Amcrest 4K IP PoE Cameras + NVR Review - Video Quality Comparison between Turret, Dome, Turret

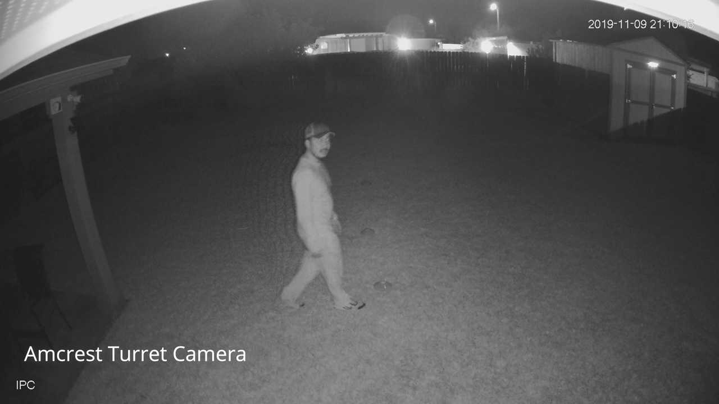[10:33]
So this is the video quality from the Amcrest turret camera, and this is the only one that has a mic, so you can hear me.
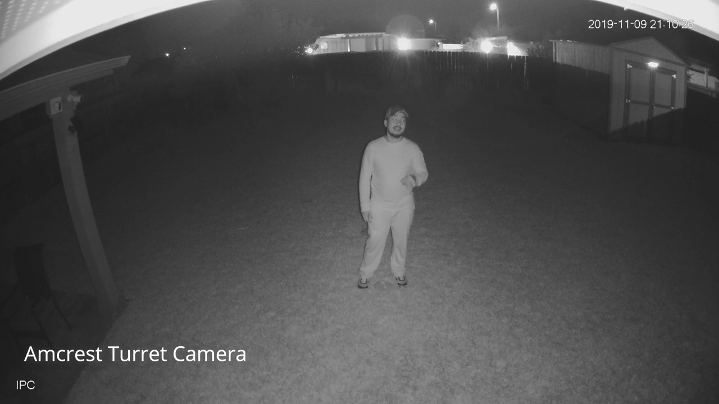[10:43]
You should be able to hear me right now, but this is with the infrared LED on and lights are off. So this is at 10 feet, 15, 20, 25, 30,
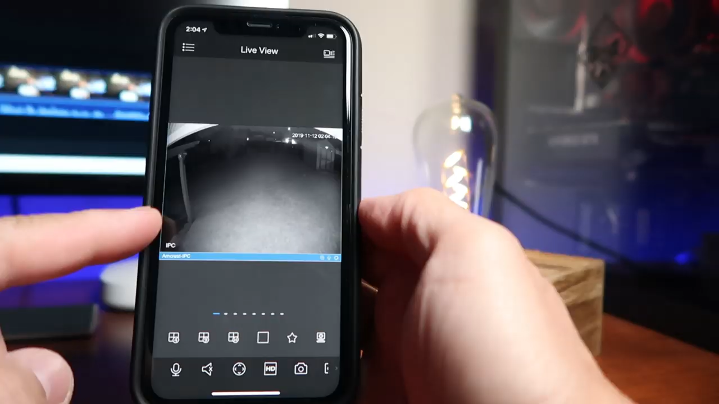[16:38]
Now for motion detection, well, these Amcrest cameras uses pixel-based motion detection like most wired PoE cameras.
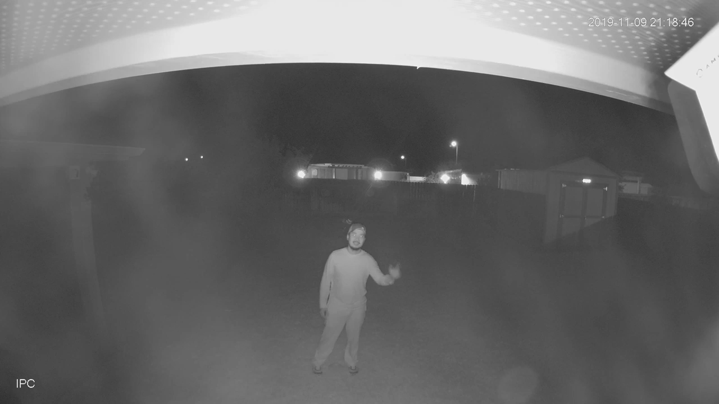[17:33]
And as you've seen the sample footage at night with the infrared LEDs on, there is some glare and reflection from the eaves of the house.